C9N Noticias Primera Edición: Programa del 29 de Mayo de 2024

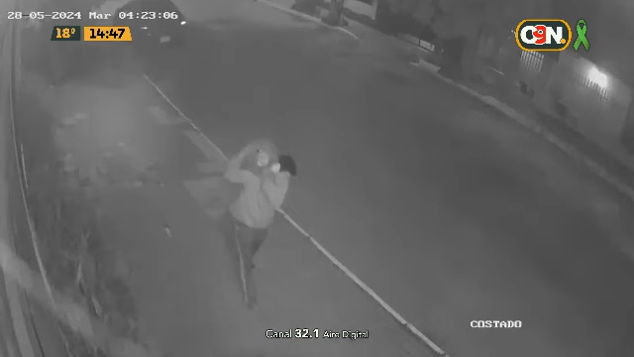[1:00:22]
Hay imágenes que muestran el momento de este hurto.
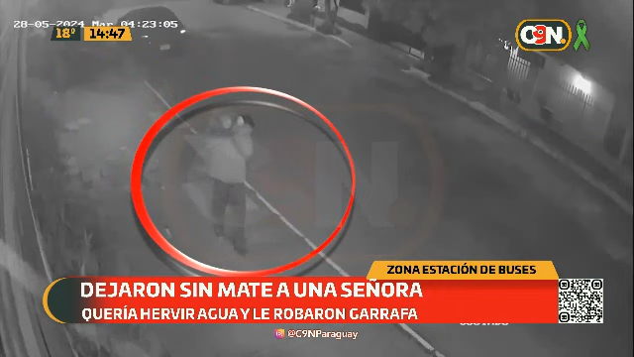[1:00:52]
Allí observó las imágenes circuito cerrado porque no se explicaba del por qué no se encontraba allí la garrafa y finalmente se llevó la sorpresa de que fue víctima de un hurto. Efectivamente, el día de la fecha se procedió a la aprehensión de una persona por un hecho de hurto domiciliario denunciado en esta comisaría, consistente en una garrafa.